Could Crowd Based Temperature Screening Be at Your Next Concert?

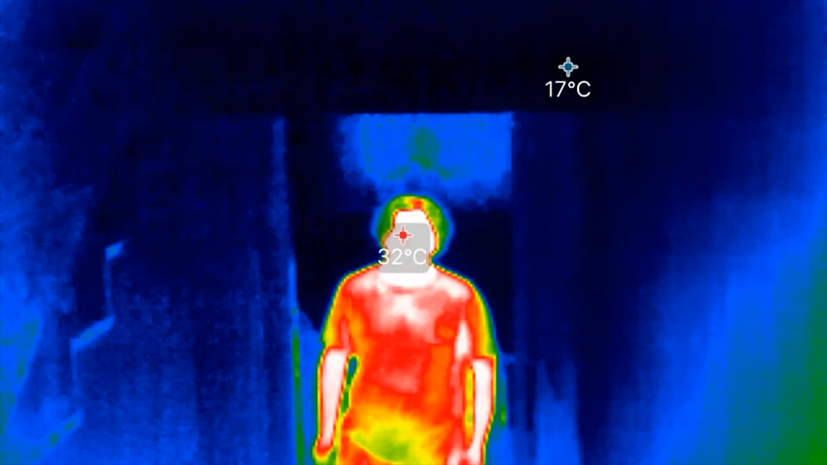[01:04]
On screen: spot 32°C
And that could be done, for example, in an automated kiosk if you wanted,
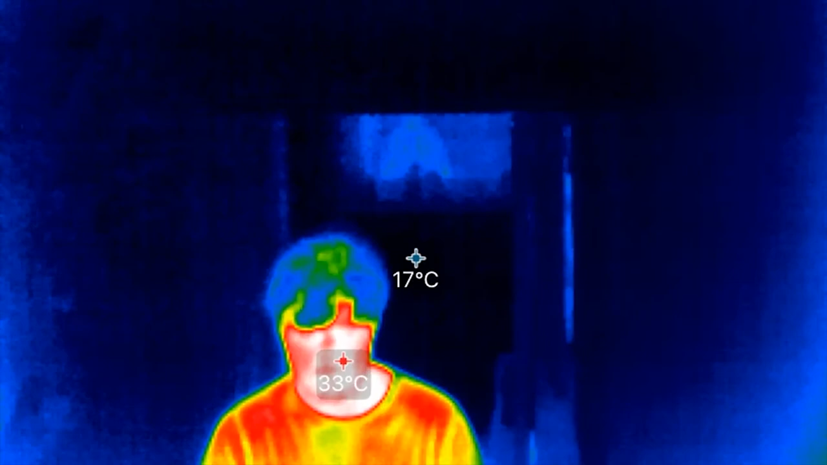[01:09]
but it still presents a bottleneck that hadn't been there before. What we've come up with is a novel idea to take that same thermal camera and put a zoomed-in lens on it and point that camera at a movable mirror.